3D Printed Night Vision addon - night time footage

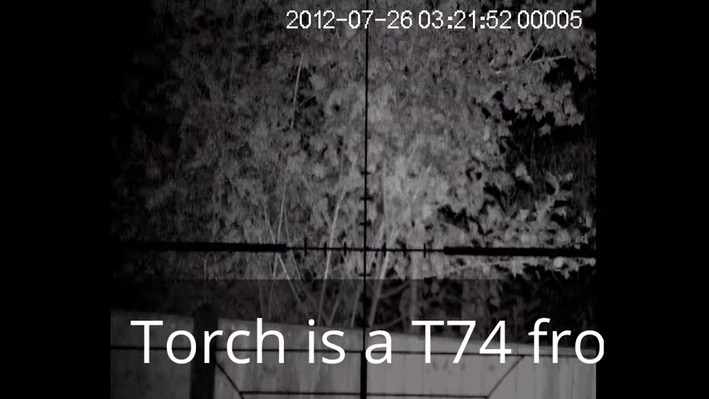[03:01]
right hello folks so I've been asked to get some footage of the new 3d printed kit so you've just seen that a bit of a walk around so I've got my power supply that's being powered by the mains at the moment not battery but needless say the snow should be the same so what I've got at the moment I've got a target
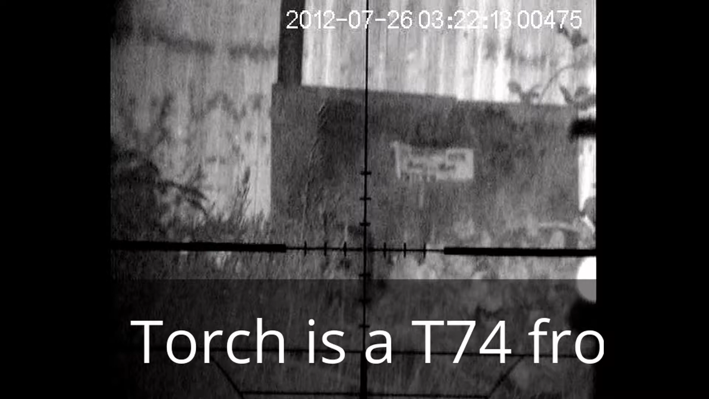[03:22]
approximately 20 meters down my back garden zoom in there I'm a daily mail reader
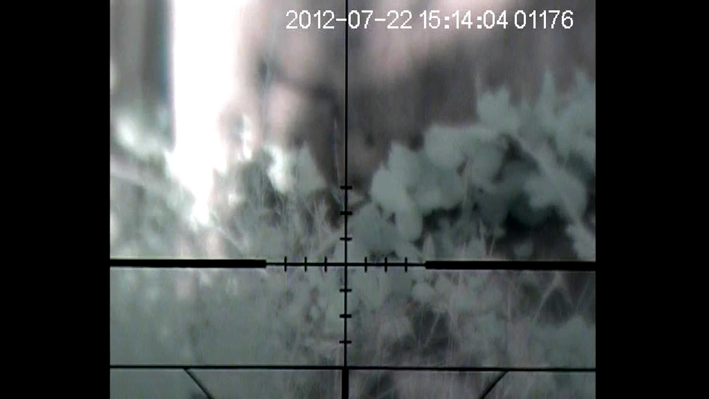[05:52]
have to adjust your focus on the scope if you've got a fixed focus scope this is probably not going to be as good as you anticipated but
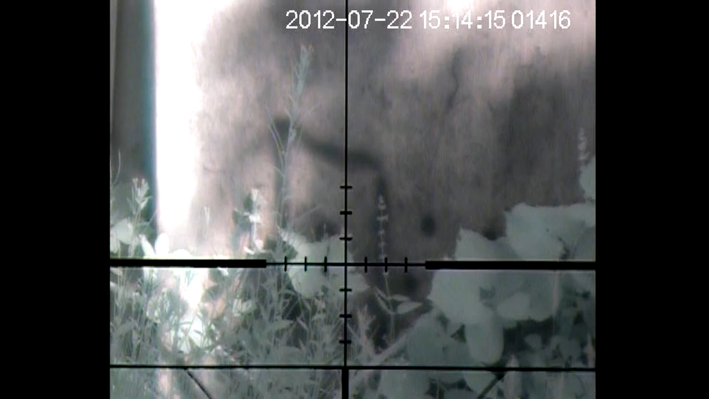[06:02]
we'll probably talk about that beforehand there you go so there's some night vision day footage